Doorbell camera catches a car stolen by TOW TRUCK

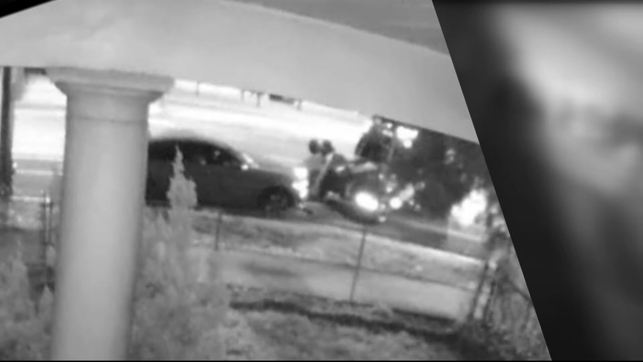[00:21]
120 seconds. Bilal's Nest camera caught the deed at 418 a.m. Sunday. An apparently unmarked tow truck hooked Bilal's car in such a hurry that Honda dropped off the towing mechanism that grabs the front tires, possibly damaging the car. But the thief wasn't giving up. He backed up and hooked up again, this time making off with the car. Here's the victim, Mr. Bilal, today.